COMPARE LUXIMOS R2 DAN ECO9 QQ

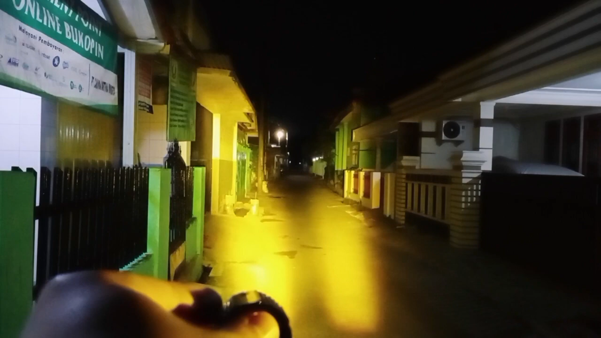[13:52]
Amber Tapi untuk kepadatan cahaya Jelas ini Yang Luximos R2 Dia lebih padat Dibanding Si Econine Kiki Dan cahaya pun lebih lebar Untuk jarak jauh Jauh sampai ke sana